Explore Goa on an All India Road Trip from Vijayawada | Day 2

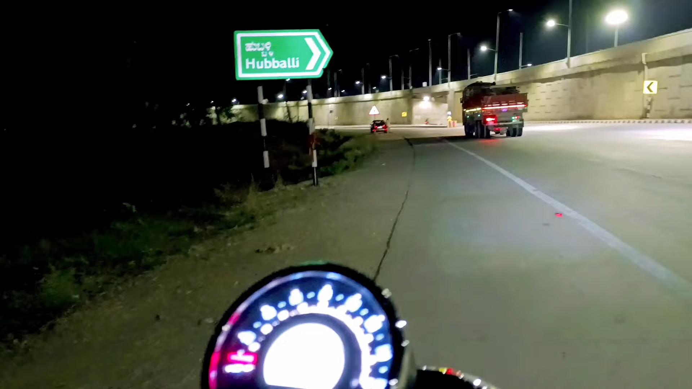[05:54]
మేము ఆగిన దగ్గర నుంచి మేము 160 కిలోమీటర్స్ అయితే డ్రైవ్ చేసాం, హుబ్లీ వచ్చేసాం. మీరు హుబ్లీ వెళ్ళాలంటే కనుక నాకు రైట్ సైడ్లో టన్నల్ ఉంది చూసారు కదా, హైవేలో మనం వెళ్తూ ఉండగా అలా టన్నల్ అయితే కనిపిస్తుంది,
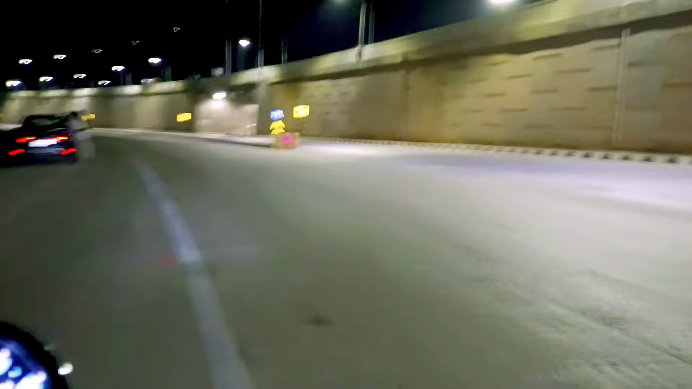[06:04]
బోర్డు ఉంటుంది, 2-3 ఎంట్రన్స్లు అయితే ఉంటాయి హుబ్లీలో సిటీలోకి, అది కొన్ని చూడవచ్చు ఈ టన్నల్ కానీ లేదా నెక్స్ట్ ఇంకోటి వస్తుంది మళ్ళీ.
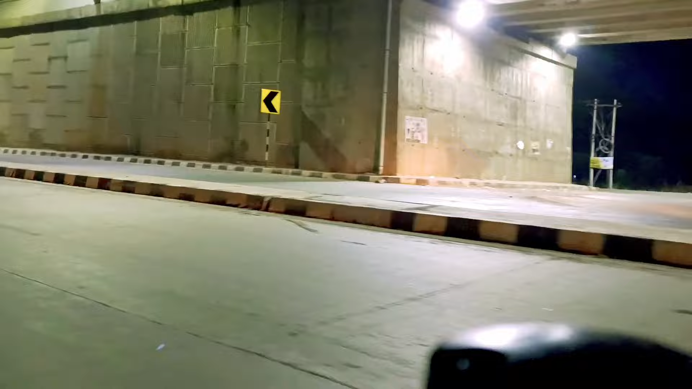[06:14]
అలా 2-3 ఎంట్రన్స్లు ఉంటాయి సిటీలోకి వెళ్ళడానికి. హైవే వచ్చేసి అవుటర్ రింగ్ రోడ్ లాగా బైపాస్ లాగా సిటీ అవుట్స్కట్స్లో నుంచి బయట నుంచి వెళ్ళిపోతాం మనం.
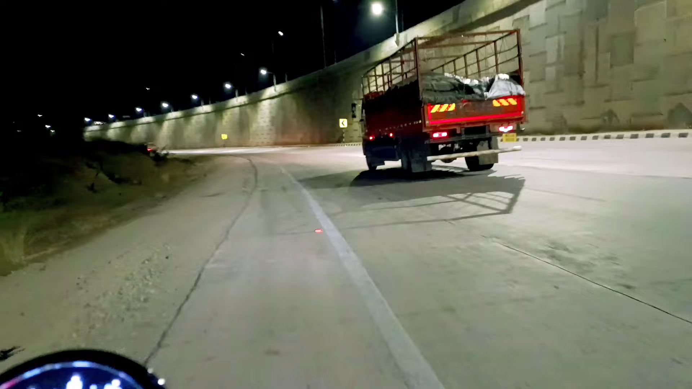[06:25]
ప్రజెంట్ హుబ్లీ దాటింగా నుంచి అయితే హైవే అయితే చాలా ఘోరంగా ఉంది.
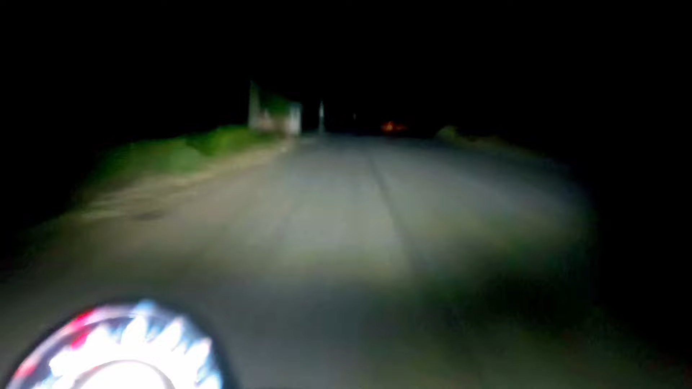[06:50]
మళ్ళీ మధ్యలో 2-3 గేట్లు కూడా తగిలాయి. కొంచెం దూరం వచ్చిన తర్వాత అయితే ఇక చాలా ఒంటరిగా సింగిల్గా అయిపోయాను, ఎవరూ లేరు, అడవిలో చాలా భయం వేసింది చాలాసేపు. మార్నింగ్ అంతానేమో ఎండ, ఇప్పుడేమో చలి.
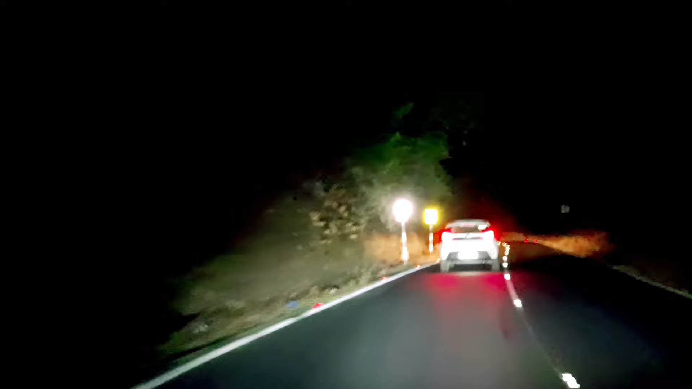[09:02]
అమ్మాయిసా కారుడు ఉన్నాళ్ళే, కారుడితో పాటు సైలెంట్ వెనకాల వెళ్దాం జాగ్రత్తగా భయం లేకుండా అని చెప్పి అనుకుని కారుడితో పాటు అయితే వెనకాలే వెళ్తున్నాను నేను స్లోగా.
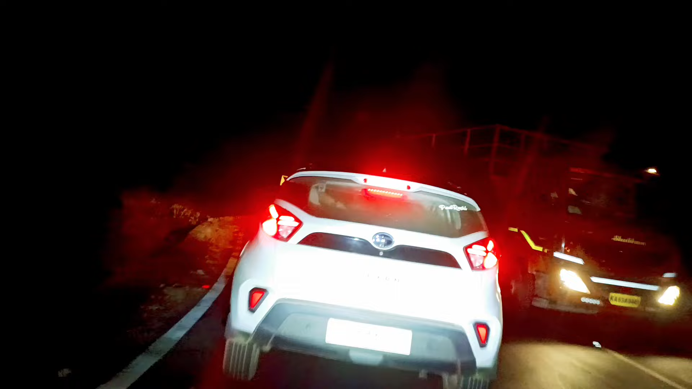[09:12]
మరి ఆడు ఏమనుకున్నాడో ఏంటో తెలియదు కానీ నాకు వెంటనే సైడ్ ఇచ్చేసాడు.
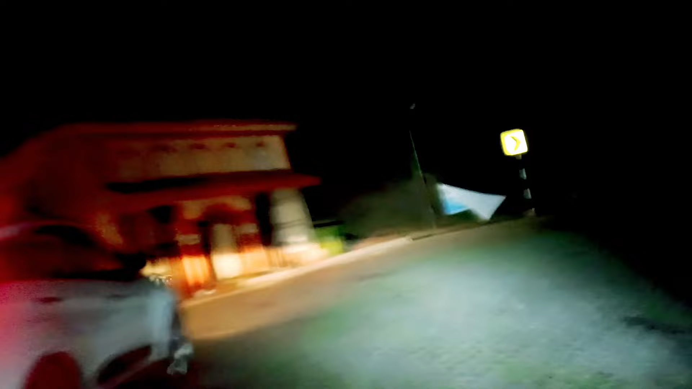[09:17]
ఇక అక్కడి నుంచి మళ్ళీ నేను ఒంటరి ప్రయాణం చేయాల్సి వచ్చింది అడవిలో.